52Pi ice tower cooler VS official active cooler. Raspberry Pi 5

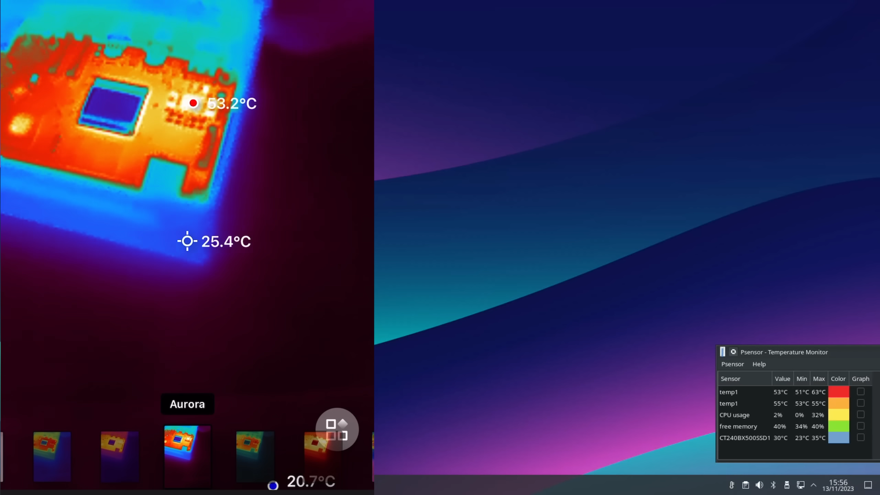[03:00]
On screen: spot 25.4°C
so this is the USB C cable here and this is obviously where the power is coming in we've got whatever this is at 27.3 degrees that is the wireless and Bluetooth adapter which isn't doing anything at the moment because I'm not using wireless or Bluetooth then we've got the CPU which is currently at 24 degrees
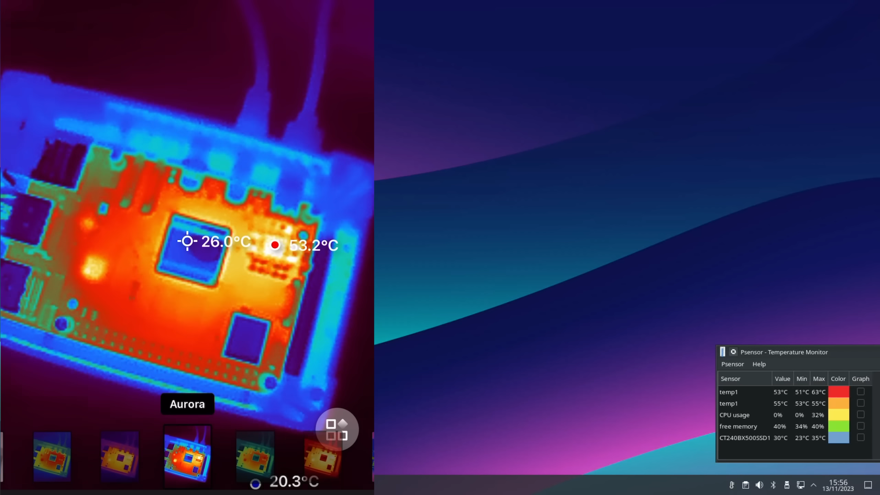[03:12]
On screen: spot 26.0°C
this is the RAM at 44 degrees where the little point is
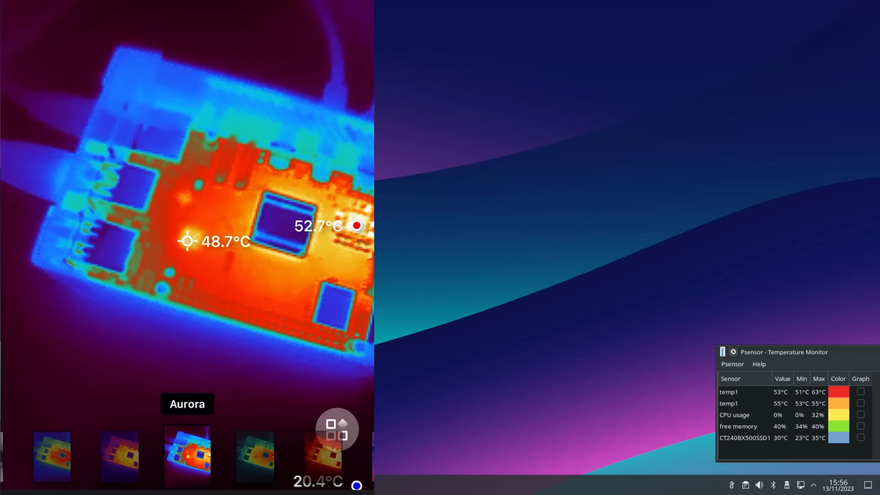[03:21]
On screen: spot 48.7°C, max 52.7°C
the RP1 chip at 48.7 degrees and the ethernet transceiver here at 44 45 degrees I am using ethernet but I'm not really using a lot of data so let's heat this up let's run the handbrake
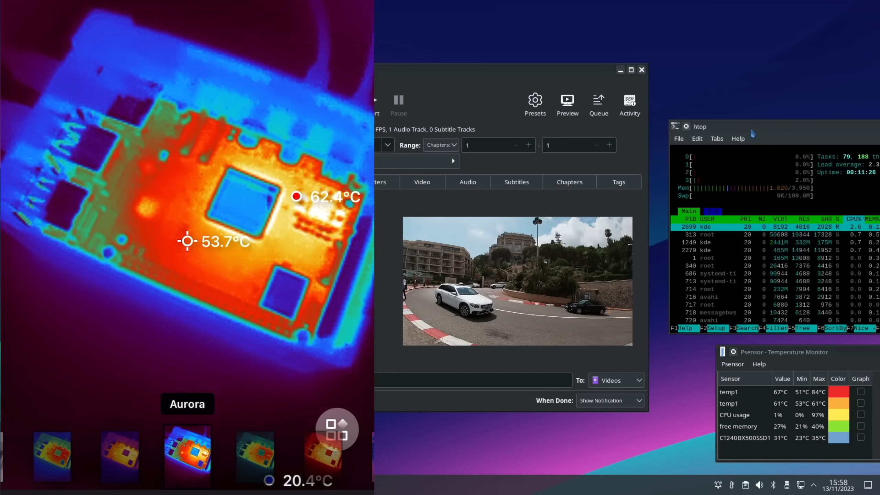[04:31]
On screen: spot 53.7°C, max 62.4°C
the power is hard to read about 64 degrees that was the wireless chip which is about the same the RAM 53 54 54 for the RP1 chip then the ethernet chip around about 50 so it's weird isn't it the the CPU with this I mean obviously it's under a metal plate but it's definitely cooler on the outside of that than the actual CPU is
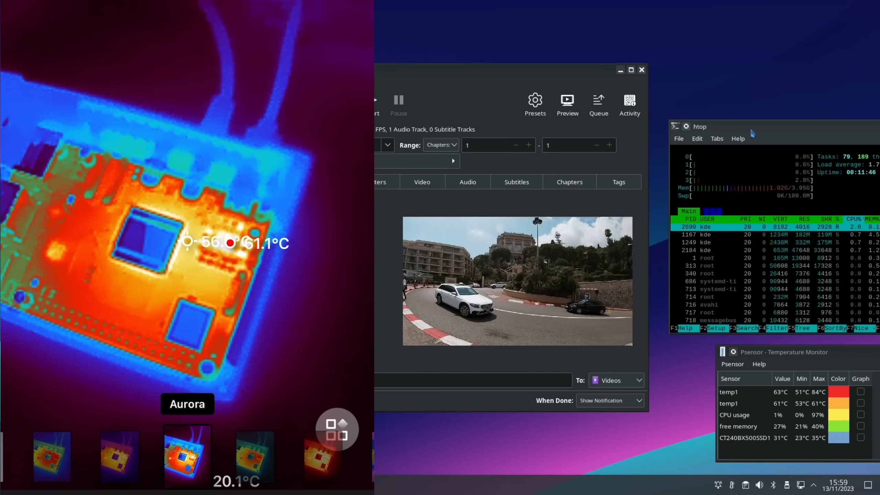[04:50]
so that encode is done it's already dropped down to 62 degrees let's do a sysbench test so
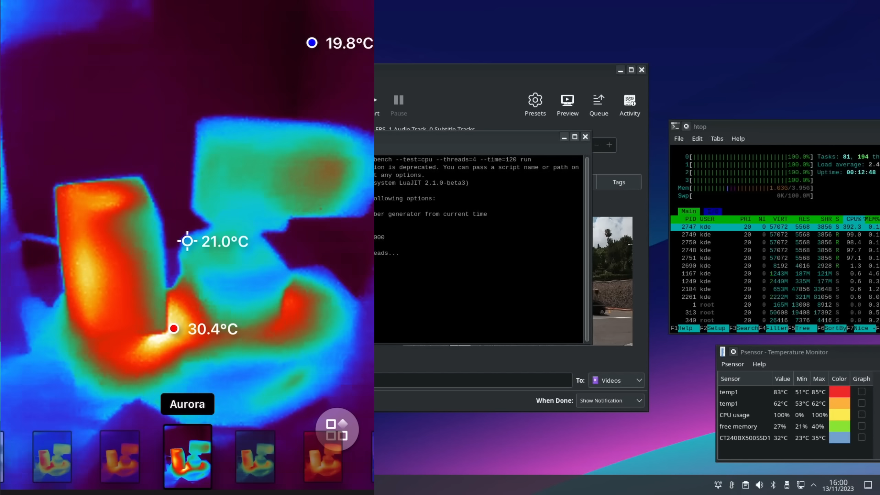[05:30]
On screen: spot 21.0°C, max 30.4°C, min 19.8°C
you can tell which one's on look this one's on at 26 degrees this is on as well which my USB-C hub which I'm not using at the moment but this power adapter is turned off so this is my Pi which has got the official Raspberry Pi cooler on it
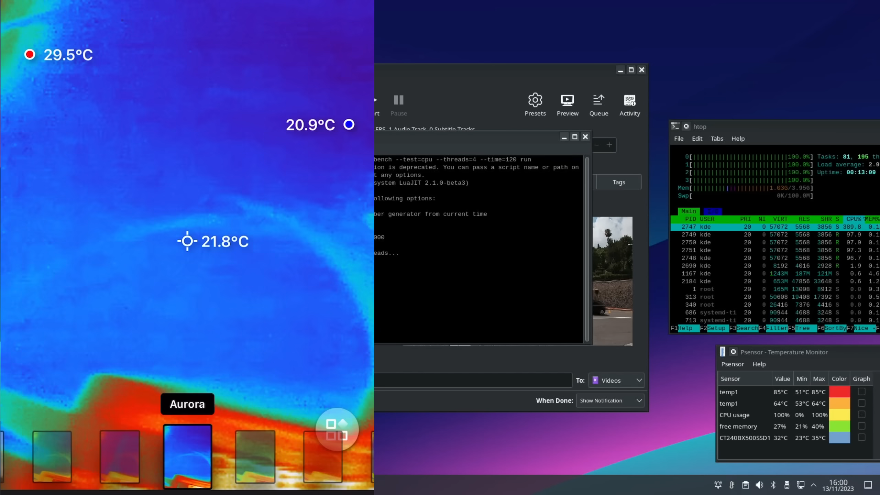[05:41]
On screen: spot 21.8°C
and this is the one with the ice tower cooler on it so at least I can see that that's nice and cool now so I'll be able to do my test in a minute so it says 85 degrees on p-sensor oh something was 60 there it's more the RAM that gets hot or is that yeah that's underneath the CPU isn't it so there we get a more accurate reading see that white white light orange line around it that's giving a much more accurate reading 67
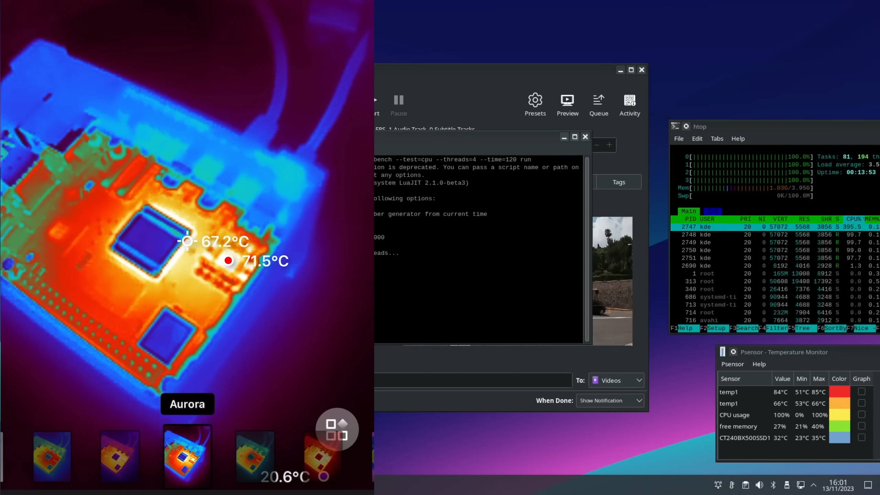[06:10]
On screen: spot 67.2°C, max 71.5°C
I was getting there yeah that's interesting but that's definitely the hottest part just a little view from a distance and if I look down underneath my desk
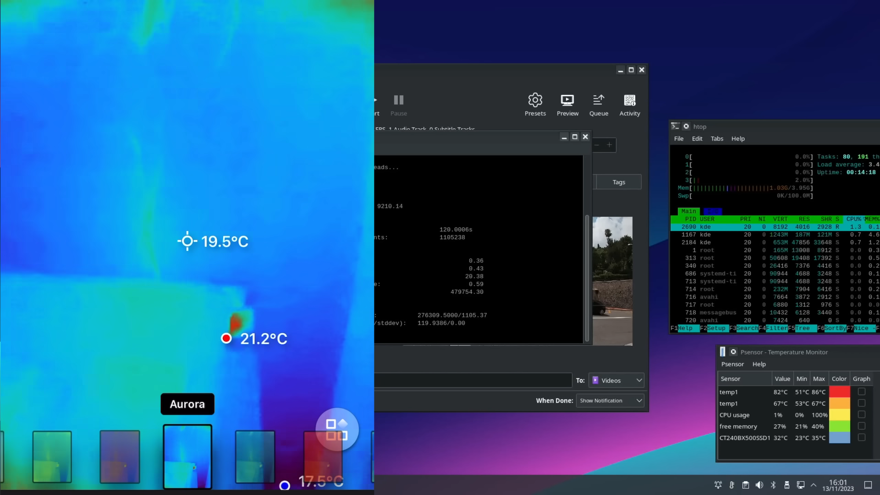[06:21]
On screen: spot 19.5°C
I'll probably see some of the plug yeah you see some of the plug sockets that are on my routers down there as well these are so good I've got separate video on this camera if you're interested in it
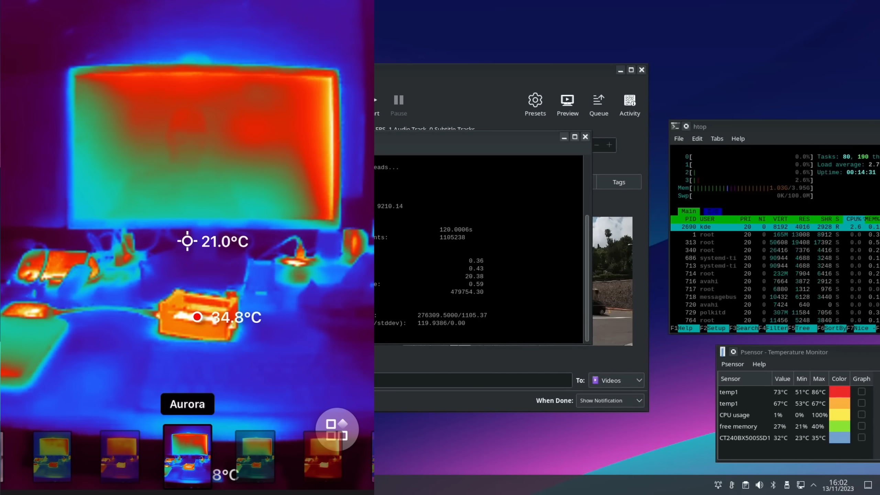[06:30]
On screen: spot 21.0°C
it plugs into an iPhone okay so that test is all done I'm happy with that it was just to see what heated up really I've